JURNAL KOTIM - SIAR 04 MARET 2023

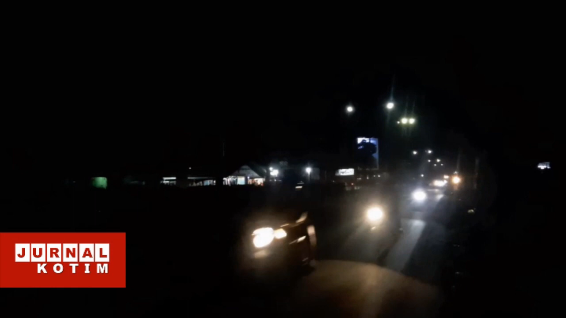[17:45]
Kondisi ini membuat sepanjang jalan tersebut gelap saat malam yang dikhawatirkan rawan akan tindak kejahatan.